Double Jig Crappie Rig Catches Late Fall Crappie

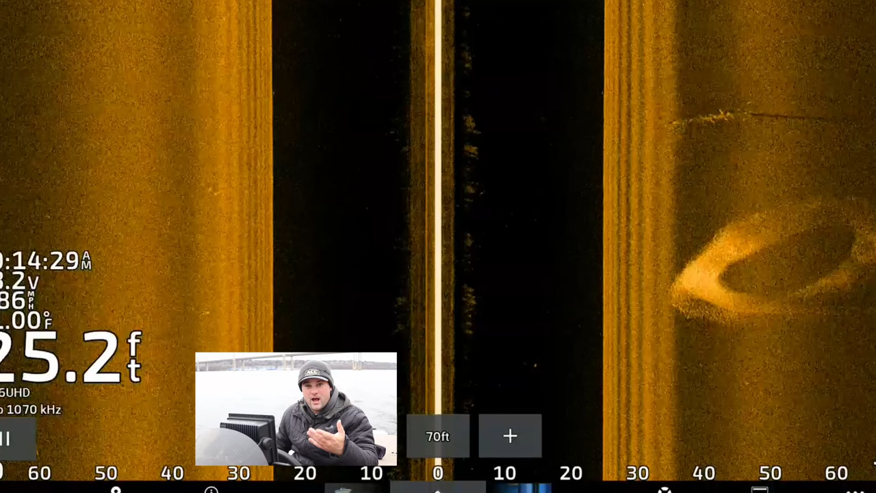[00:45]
now i'm just kind of idling around that 20 to 25 26 foot range this is kind of where the edge of the kind of the last part of the bank drops right into the main channel actually
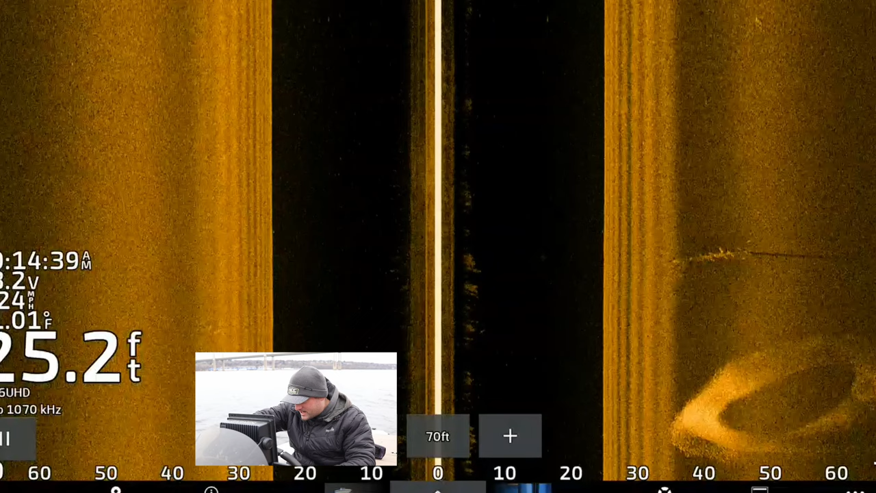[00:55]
if i just back up a little bit here and zoom in this is kind of what i'm looking for any of
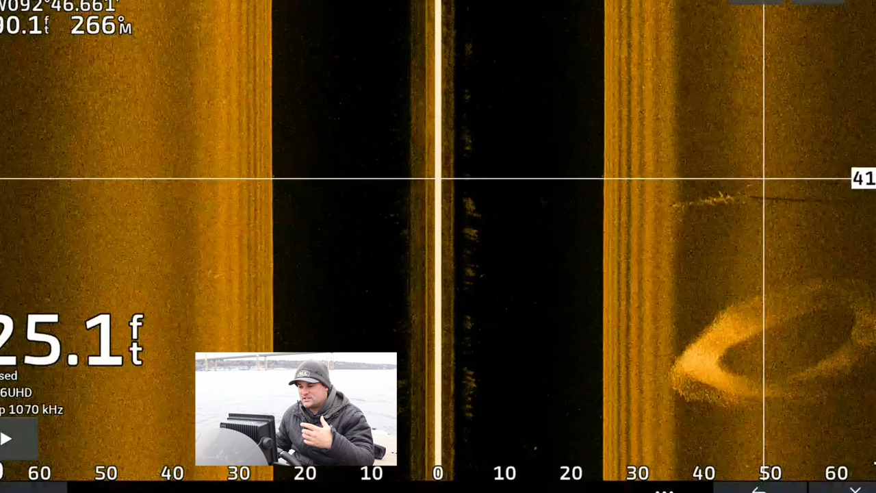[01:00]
these submerged logs that for whatever reason get stuck in a more of a vertical position they're
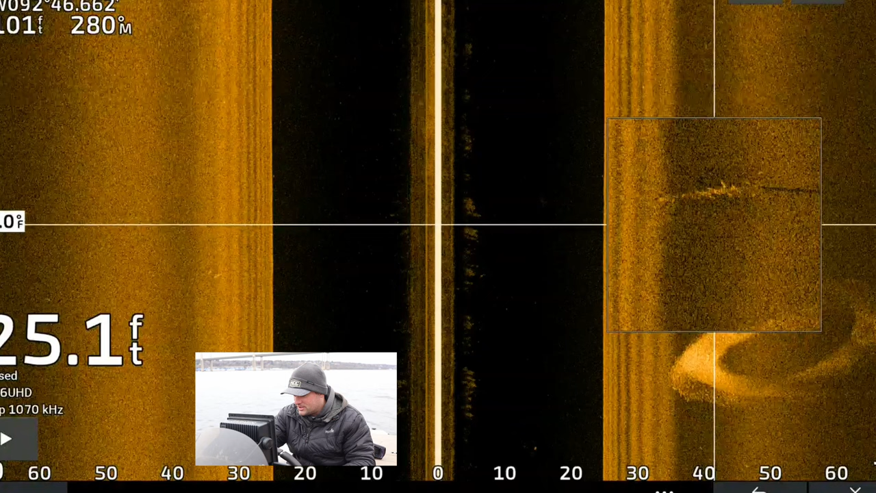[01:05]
going to have fish on it right now this time of year so i'm actually going to throw a waypoint on that thing because it looks
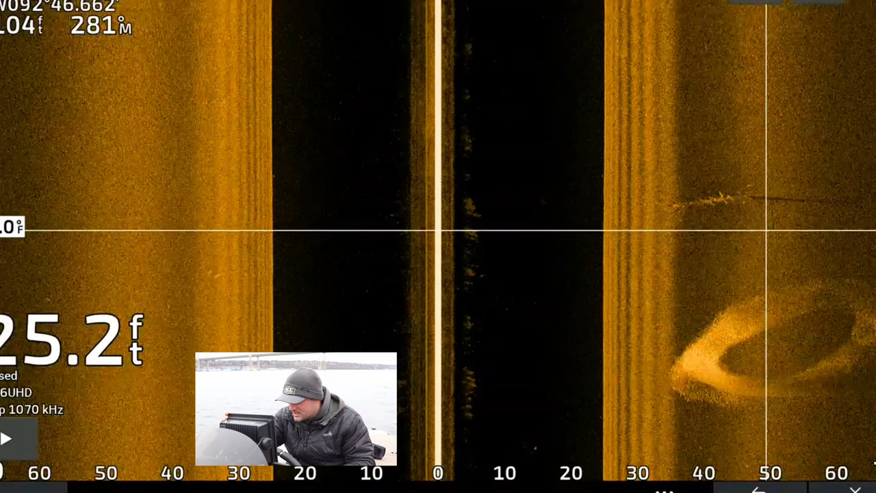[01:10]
like there are fish on it it's trying to stay in that 20 25 26 foot range uh
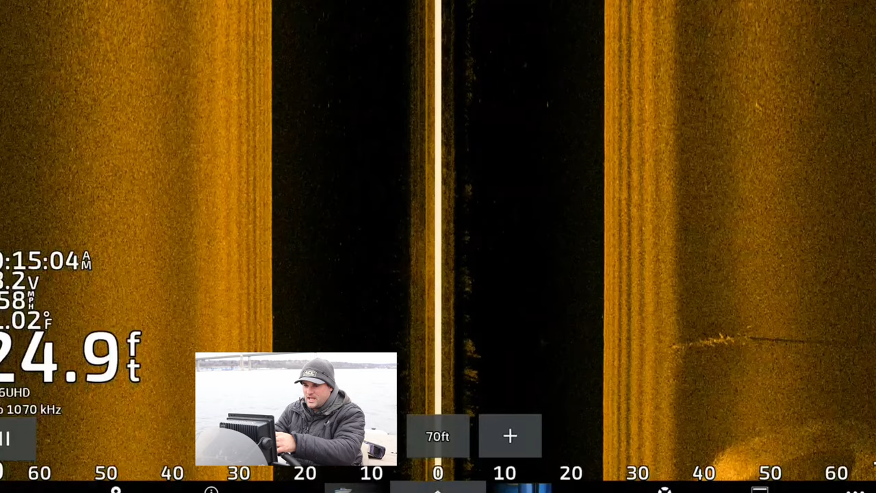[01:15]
On screen: depth 24.9 ft
you can see this is more of a softer bottom on my far left the bank starts
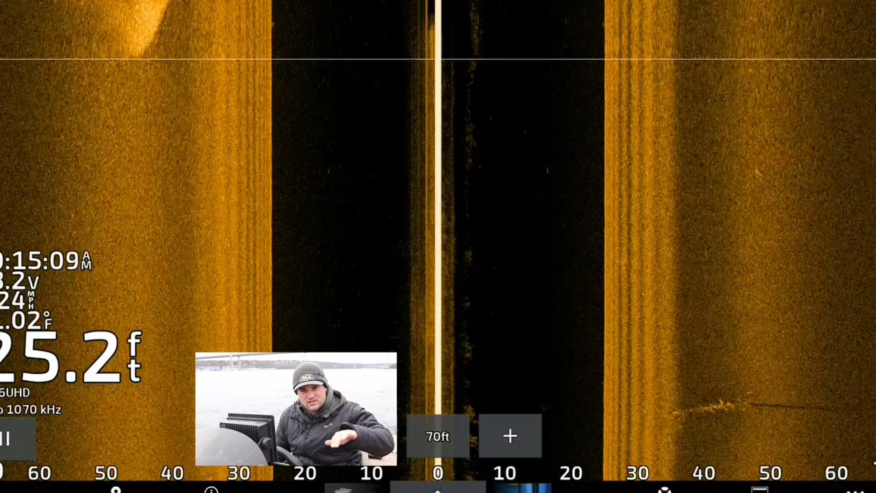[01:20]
coming up you get these harder spots which is more of a sand that kind of goes into this silt
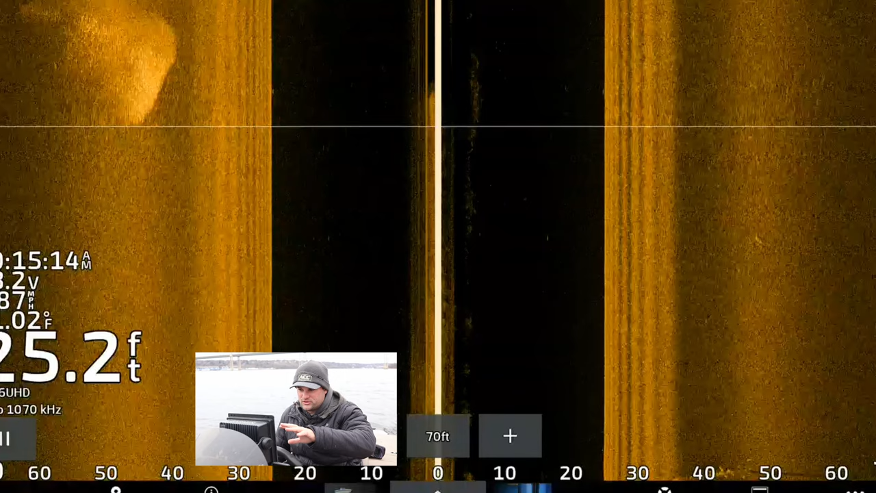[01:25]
mud bottom here's a big school of bait fish that we're going over the top of right now on the right side of
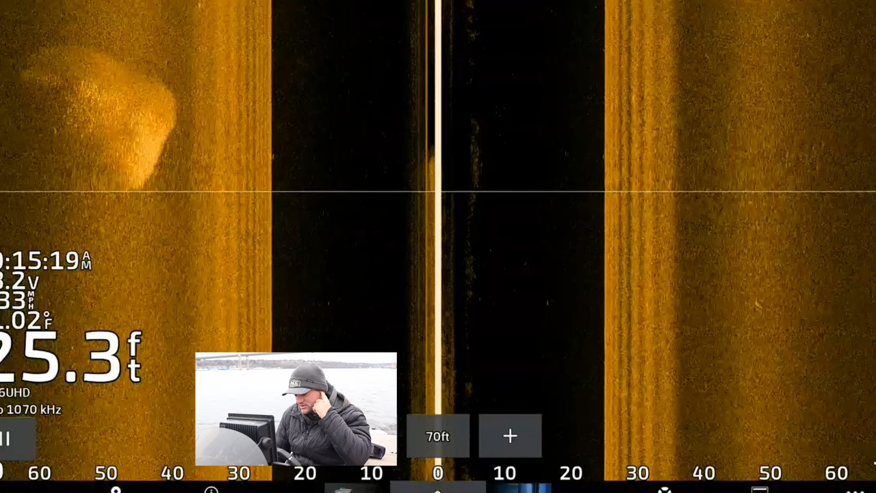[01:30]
the screen but for those of you that fish reservoir for those of you that fish reservoir systems
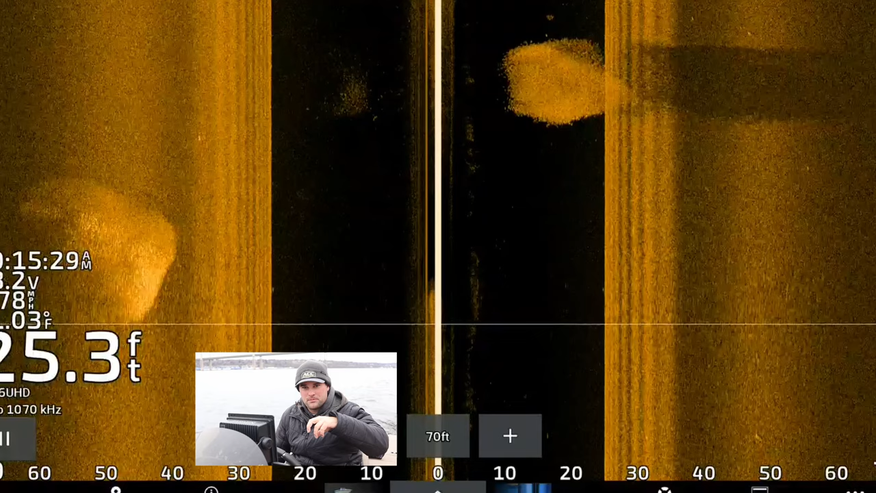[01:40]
On screen: depth 25.3 ft
the main creek channel right on the edge of those creek channels again it varies from state to state and and what kind of reservoir you're in but typically it's like 20 to 30 feet of water most of the time it can be a little bit shallower if you're further south you know water temps
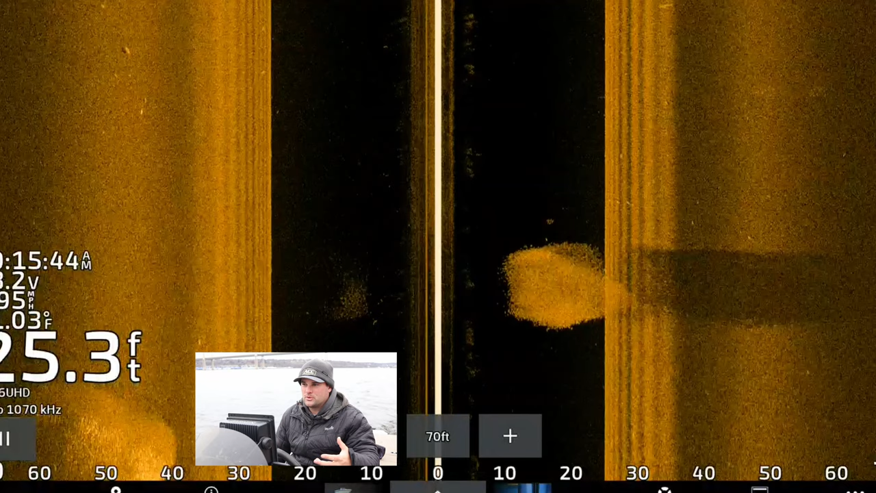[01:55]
On screen: depth 25.3 ft
don't get as cold they can stay a little bit shallower but i'm focusing on just idling through
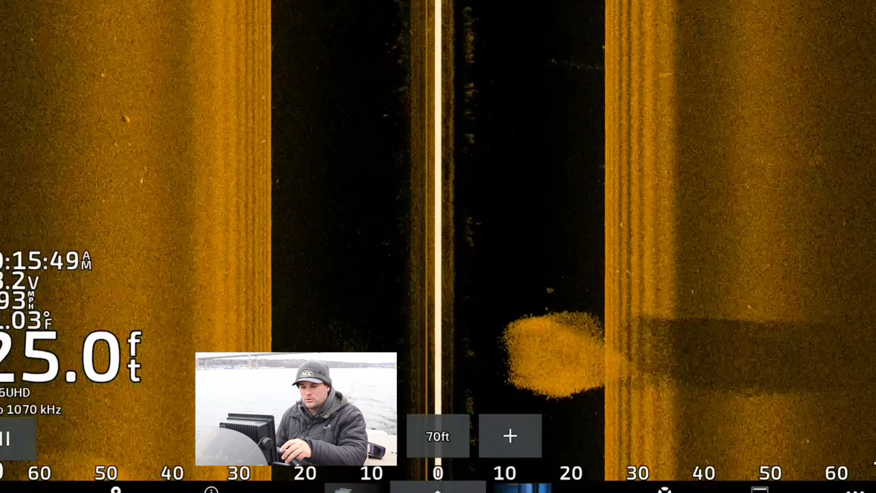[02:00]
On screen: depth 25.0 ft
with side view on my garmin units and trying to find these vertical pieces of timber or these lay downs
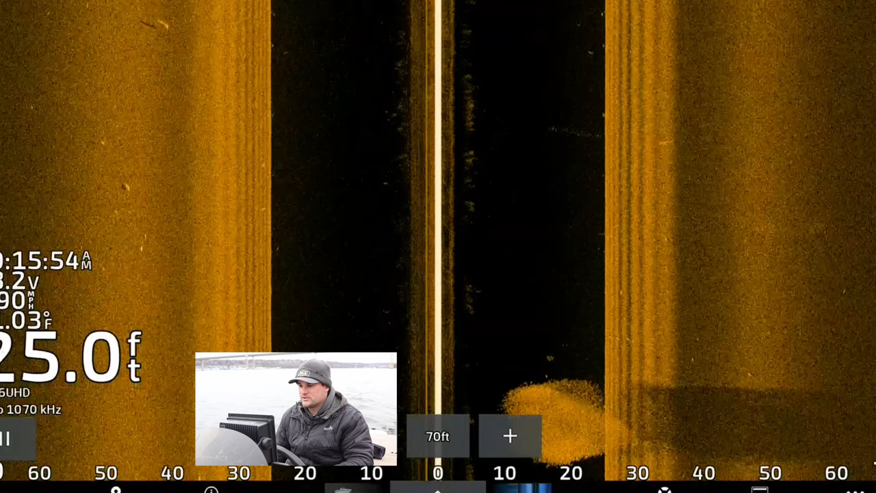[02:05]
On screen: depth 25.0 ft
for these schooled up crappie so as i idle down the shoreline you
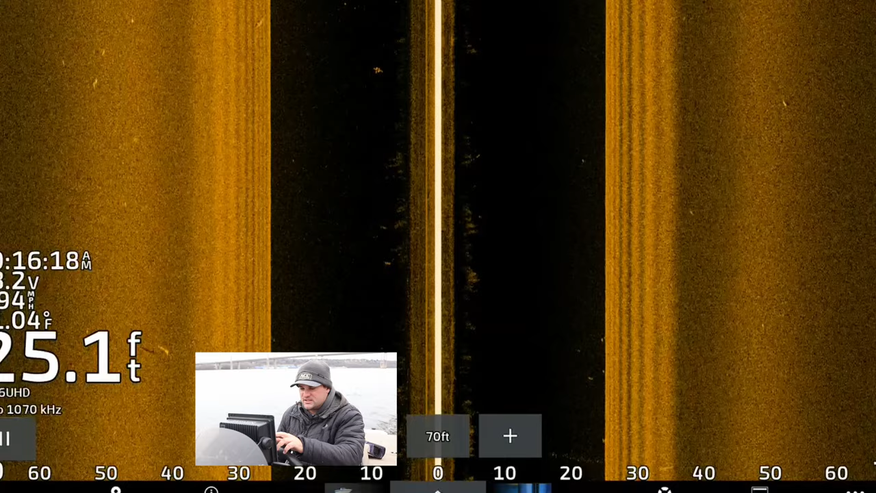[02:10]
can see how the the bank really drops off really quick and i'm probably within 100 feet of
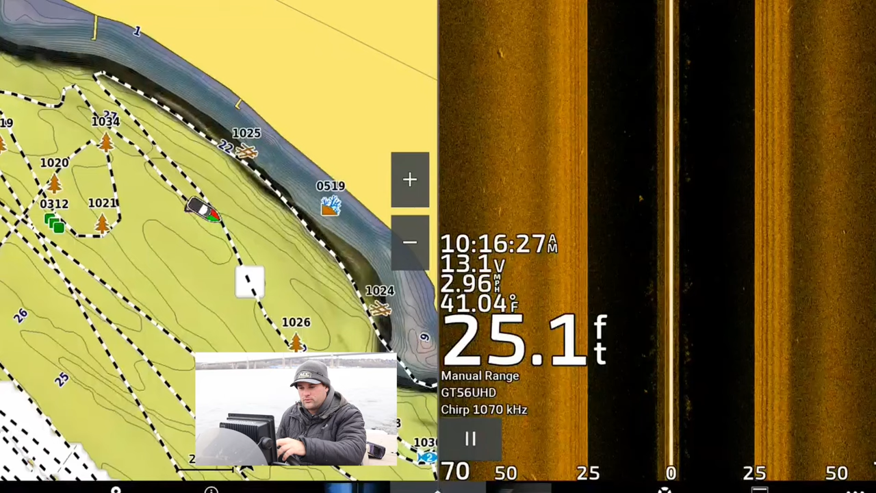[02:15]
On screen: depth 25.1 ft, water 41.04°F, speed 2.96 mph
where that bank fully drops off and starts more going gradual into the main river channel and i got my side imaging set to 70 feet left and right so i'm covering pretty
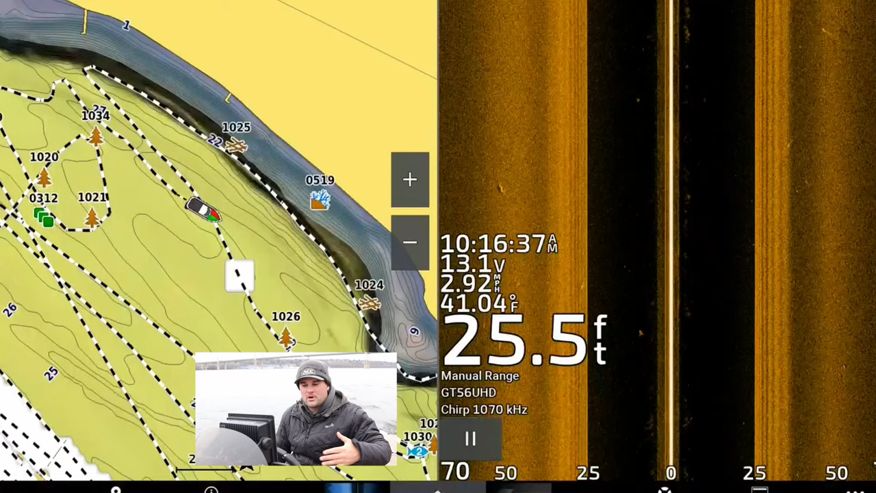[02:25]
On screen: depth 25.5 ft, speed 2.92 mph
much the entire swath left and right of where these these pieces of vertical timber should be at least and i'm just looking for anything that's a little bit vertical here's another piece that's somewhat vertical but i don't think so that's a log kind of sticking straight up you can see the shadow on the right
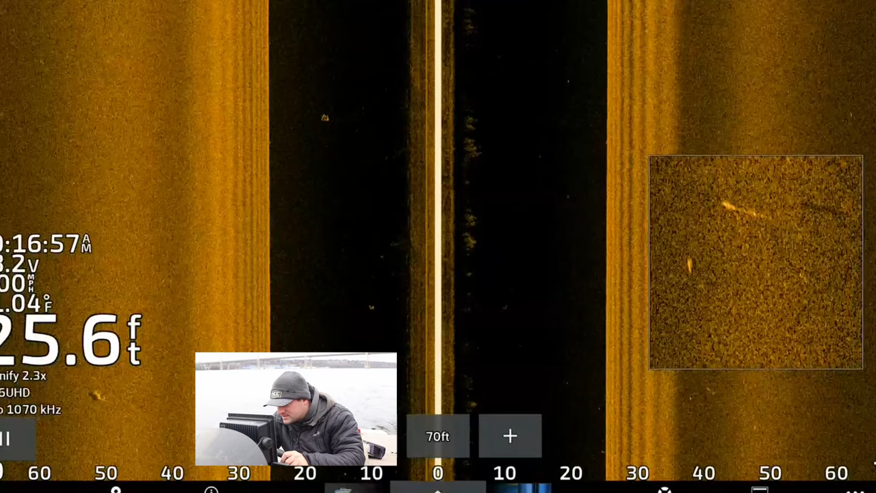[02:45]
On screen: depth 25.6 ft
side i don't think i see any fish on it but i'm going to mark it anyway we can circle back to it try to go over with clear view or down view sonar real quick with side imaging settings i'll just
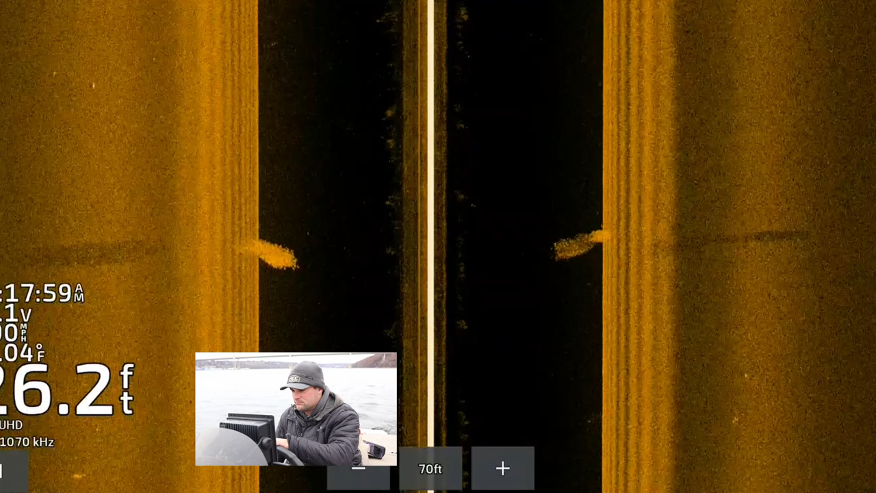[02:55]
uh contrast i usually set it a little bit lower typically in the colder water